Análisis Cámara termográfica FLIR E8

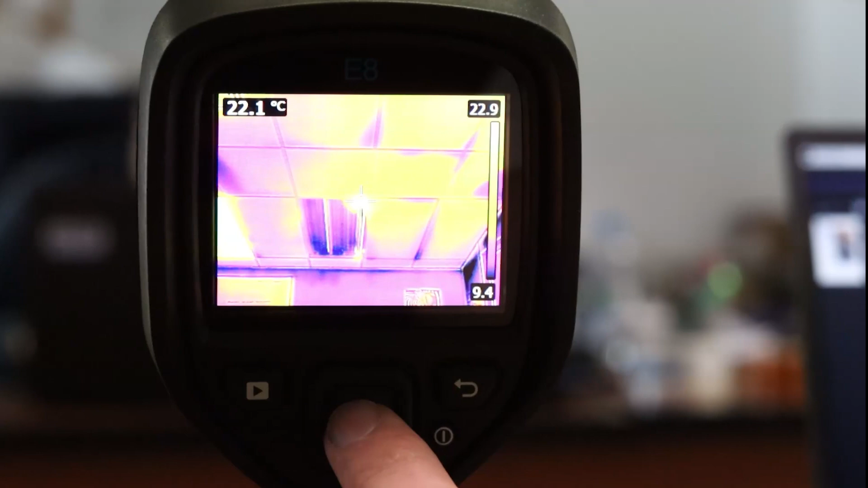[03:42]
On screen: spot 22.1°C
Aquí vamos a ver un pequeño ejemplo de cómo realizar alguna que otra imagen que, insisto,
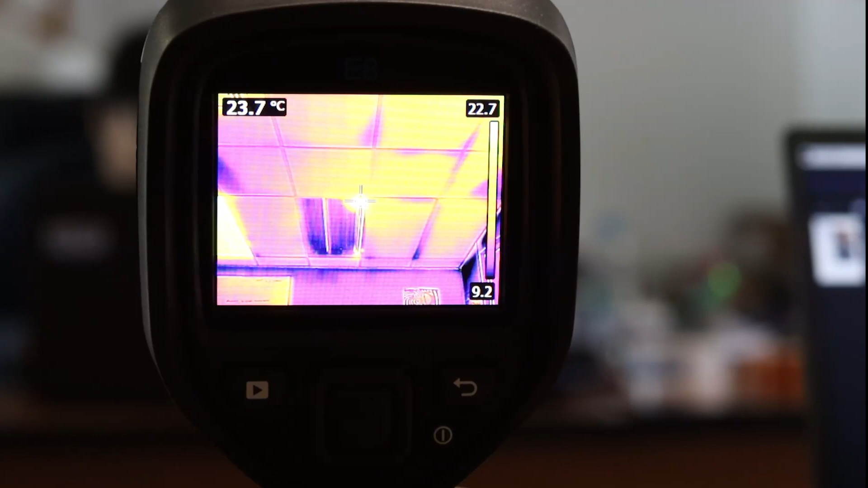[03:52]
On screen: spot 23.7°C
luego con el FLIT TOOLS vamos a estudiar y a poder marcar en uniforme lo que estamos sacando. Con el gatillo, que está aquí,
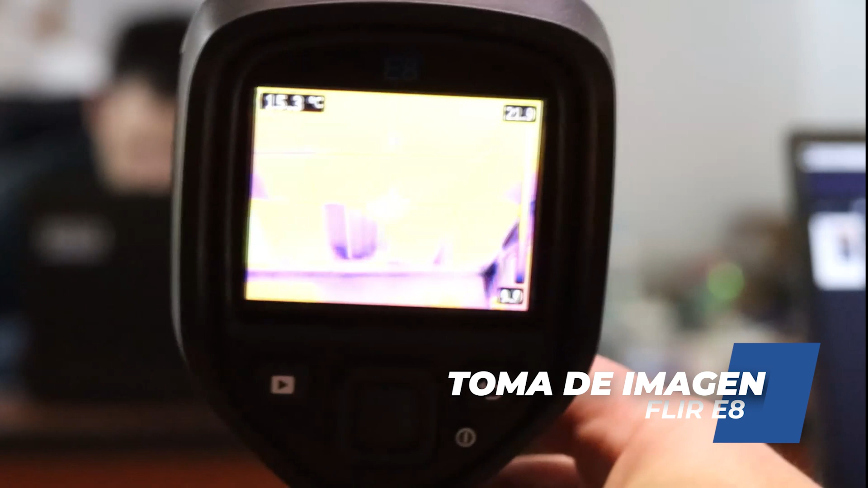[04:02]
sacamos la foto.
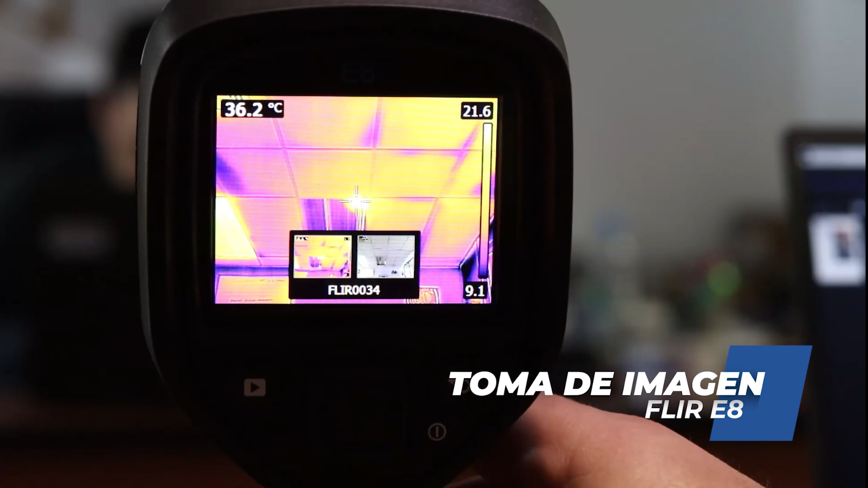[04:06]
On screen: spot 36.2°C
Y siempre nos va a guardar la foto hecha con la cámara que estamos eligiendo, sea fusión, sea térmica, sea lo que sea, y la foto normal.
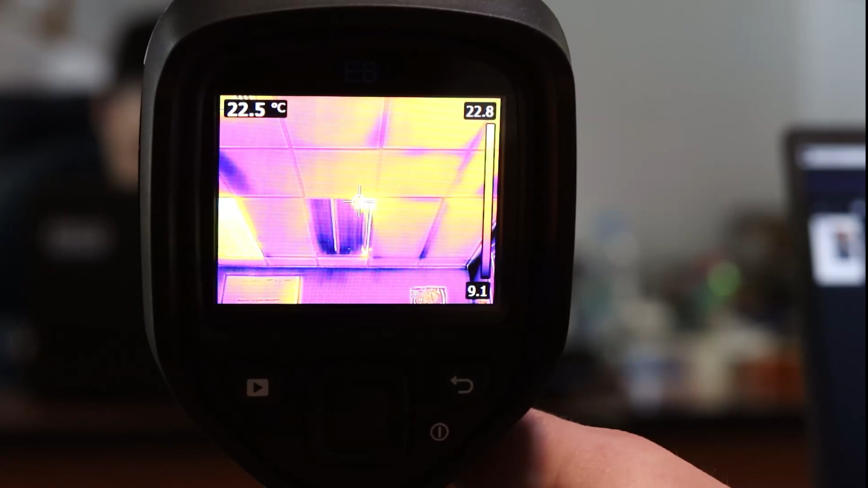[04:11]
On screen: spot 22.5°C
Y como vamos viendo, los rangos de temperatura van variando dependiendo de cuál es el punto que yo estoy enfocando. Y como indicaba antes, si yo cambio el modo de medida, puedo identificar que dentro del recuadro él me busque cuál es el punto más caliente.
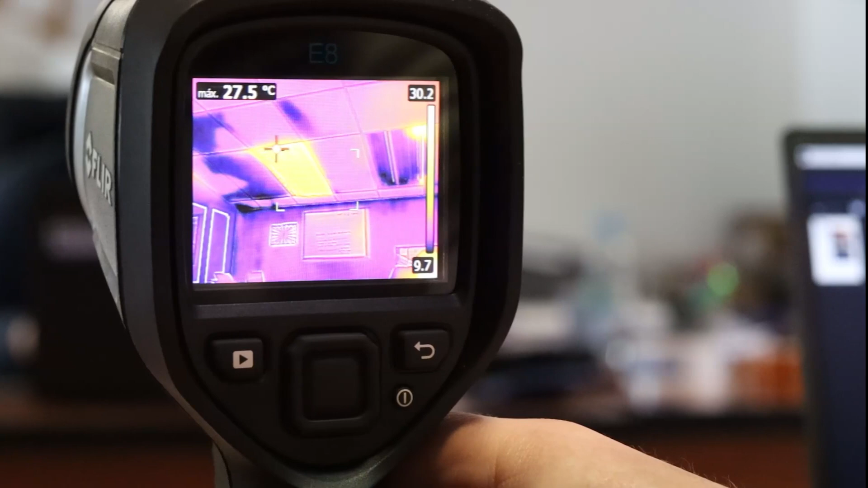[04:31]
On screen: max 27.5°C
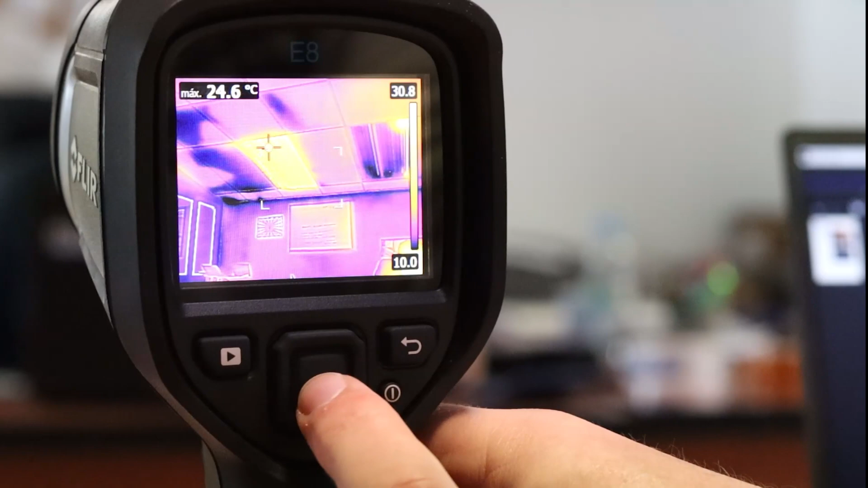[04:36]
On screen: max 24.6°C
y lo mismo con el gatillo es con lo que yo realizo la foto.
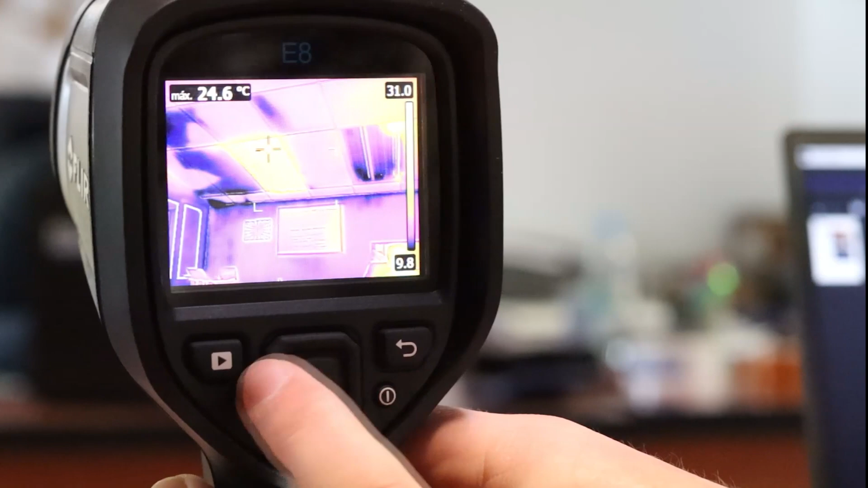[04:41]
On screen: max 24.6°C
Y luego en este botón voy a mi galería
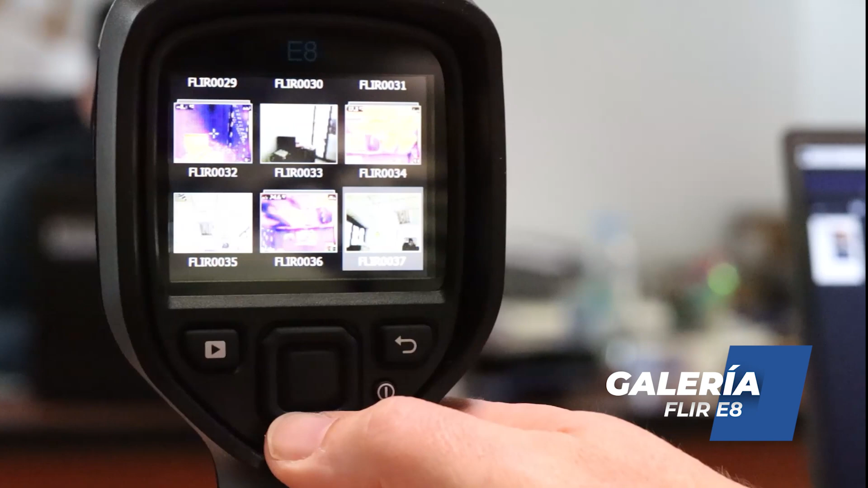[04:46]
pudiendo identificar si la foto que he realizado es aceptable o no para lo que yo quiero realizar.